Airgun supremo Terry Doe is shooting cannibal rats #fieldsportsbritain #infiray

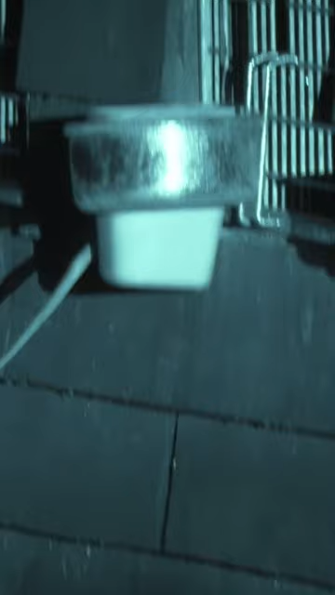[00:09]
Why do rats give us the heebie-jeebies?
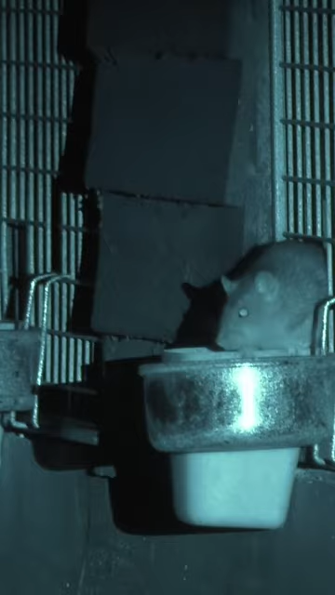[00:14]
He's in the feeder. I bagged him.
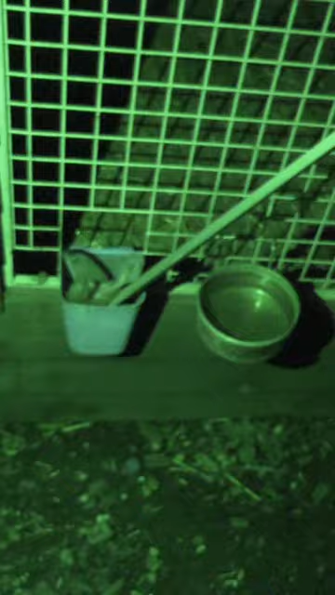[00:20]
Is it because they're scuttling scaly-tailed disease bundles?
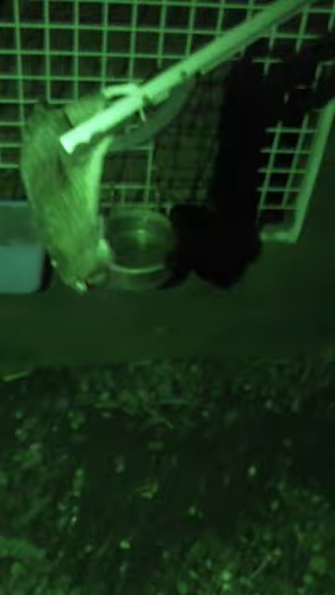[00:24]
Is it that they're just too clever for their own good? Here he is. Look, he's dragging him off. Look.
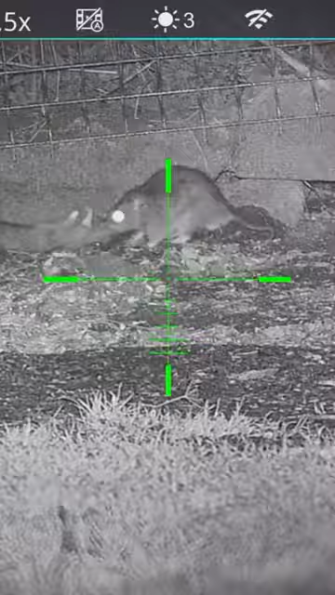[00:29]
Or they'll do anything to survive, showing no scruples, having a good old gnaw on your neighbour.
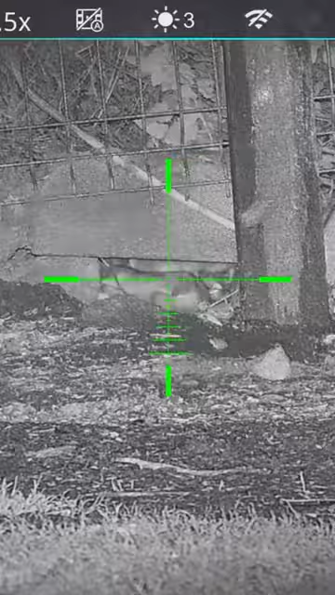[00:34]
Look at that. I absolutely assure you he's not doing that to resuscitate him.
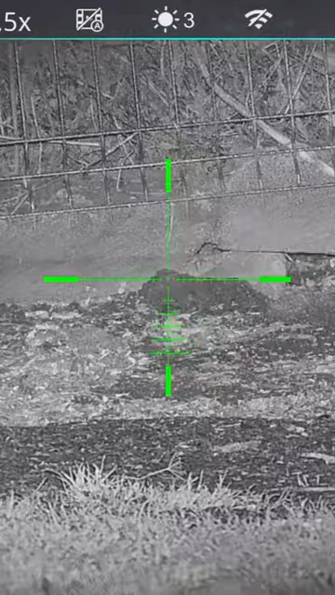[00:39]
Shooting rats is my all time favourite thing to do. I love shooting rats.
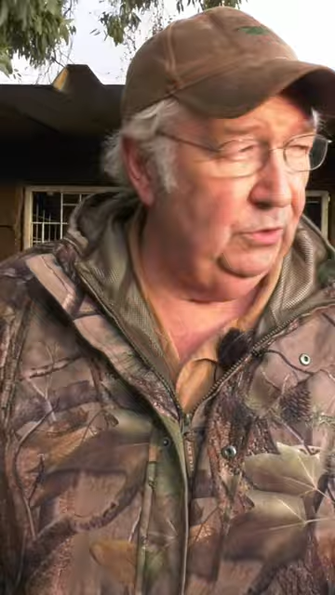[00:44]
I love it. Thanks to infrared technology we'll be able to
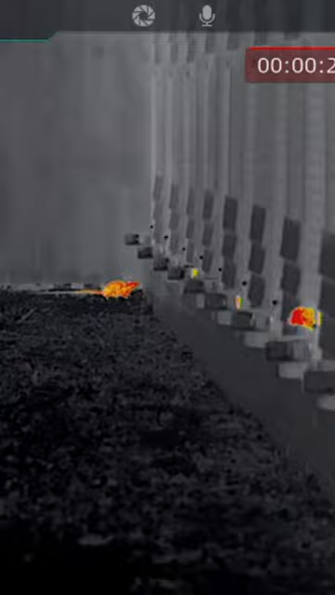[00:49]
shoot and study these wonderful little rodents at a safe distance at this fancy fowl yard.